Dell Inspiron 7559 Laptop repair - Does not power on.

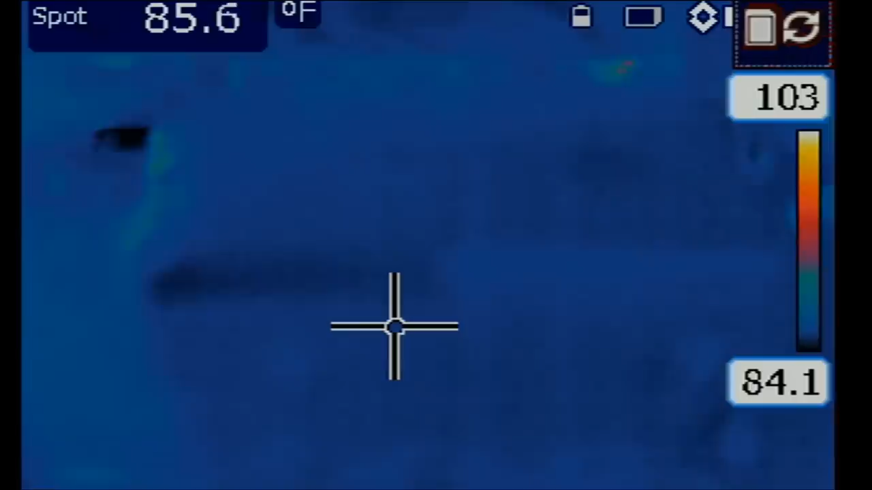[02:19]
On screen: spot 85.6°F
And we're going to inject 1.2 volts at the drain of the MOSFET and see what gets hot on the board. One, two and three.
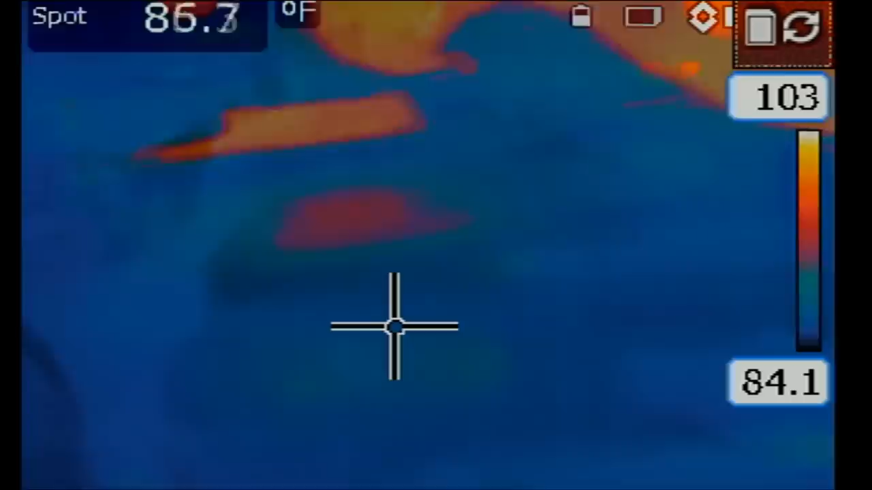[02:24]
I see. I see heat coming from right over here.
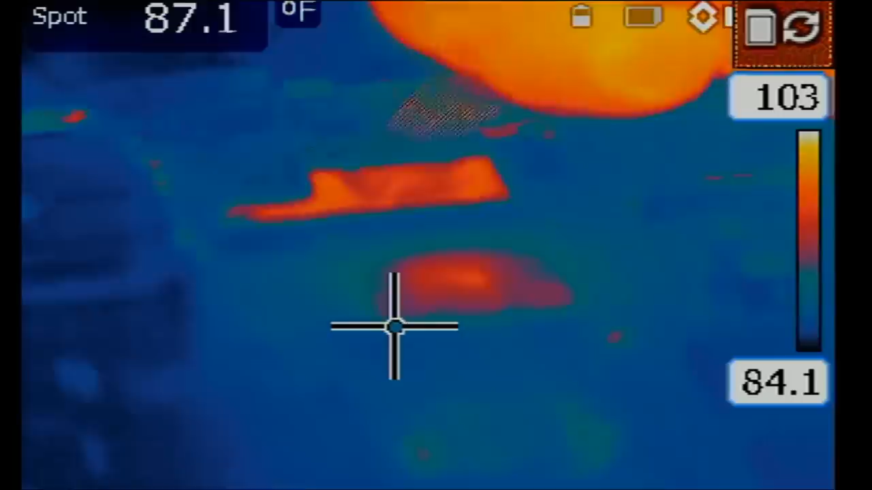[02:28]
On screen: spot 87.1°F
You see it right here.
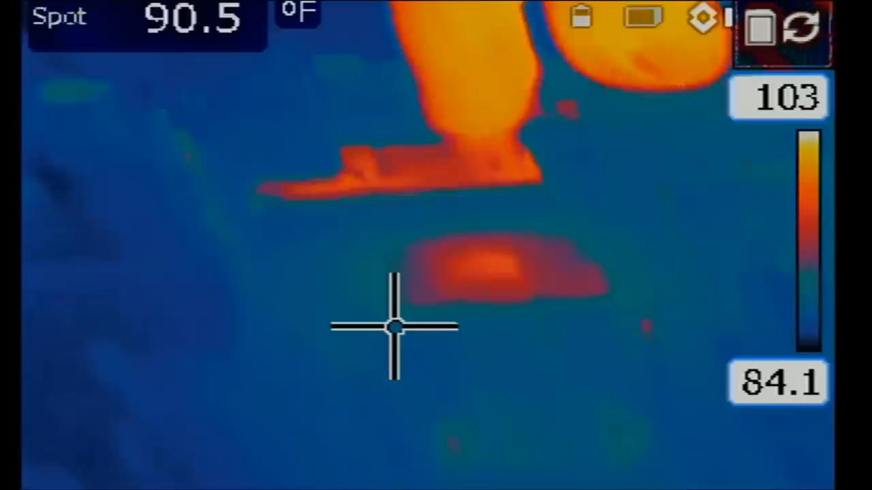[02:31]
On screen: spot 90.5°F
But it looks like it's coming from back of the board and not from front of the board. And that's why heat looks diffused.
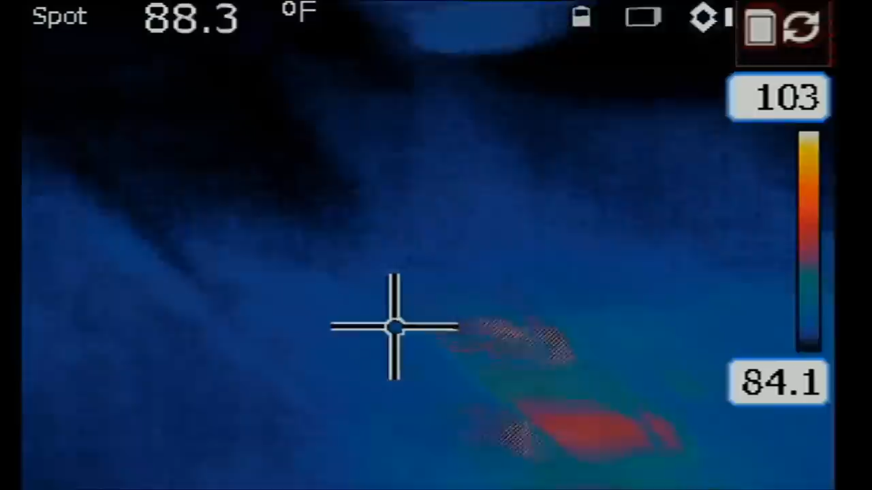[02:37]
On screen: spot 88.3°F
Let's try to flip the board while injecting voltage.